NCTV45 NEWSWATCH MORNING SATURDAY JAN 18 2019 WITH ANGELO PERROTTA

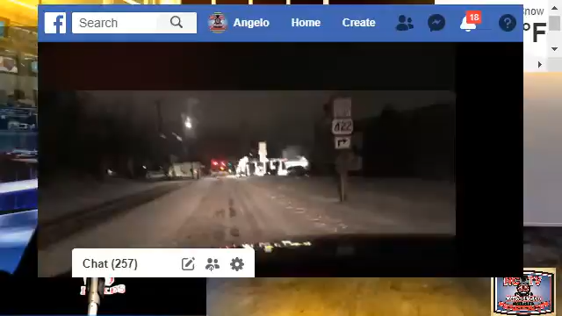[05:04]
Now, this, as we were coming down the approaching
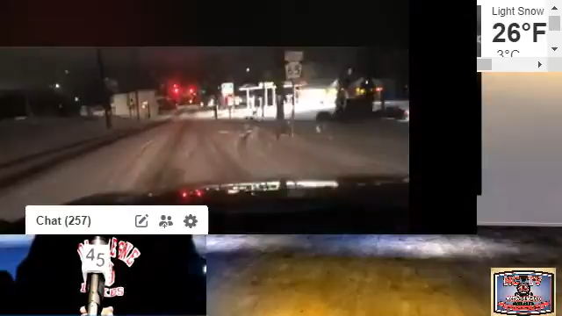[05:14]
Sunoco, and you can see off to the right it was icy, folks. Now, road crews have been out, and
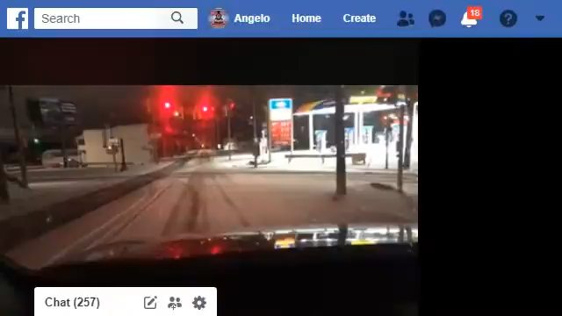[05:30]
they've really been covering the area. But what you have on a lot of the roads is one lane, like the left-hand lane, is clear, and you'll see the right-hand lane is snow-covered. That still exists in what's kind of going on, as
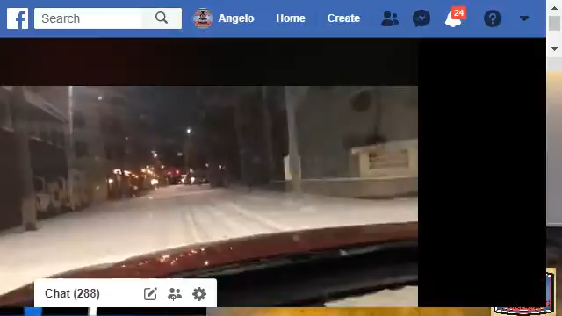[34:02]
there's North Street, and what you're gonna see is as we made the turn to go up the hill, the plows had gotten one side of the street. They hadn't gotten to the other side. Things are getting better. You can see the water right there in front of us. They're getting better, but understand with the temperature and the rain and things coming down, you're going to have some changes.